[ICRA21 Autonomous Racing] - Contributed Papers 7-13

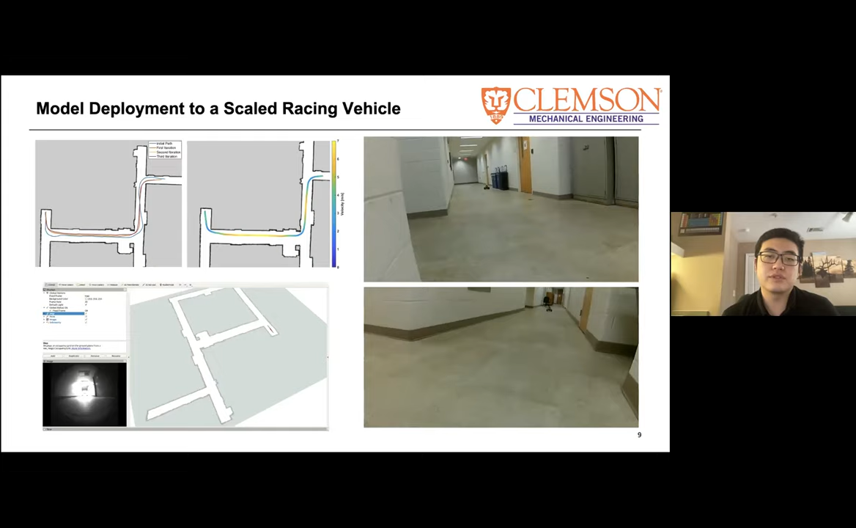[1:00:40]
the similar approach in the real testings and this is the maps we build from the clemson mechanical engineering's departments yeah the basements of it and then we use the same approach to to generate a global trajectories for testing and then we use the same approach to uh to use the deep movement approach to generate the vehicle models and apply the model
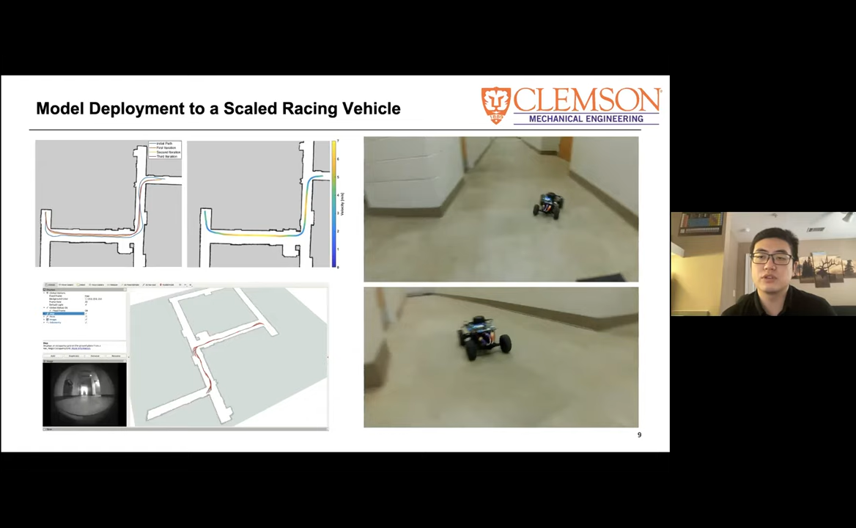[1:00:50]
to the controls um and the results is also pretty stable and fast and to and it turns out this is uh it's a pretty good results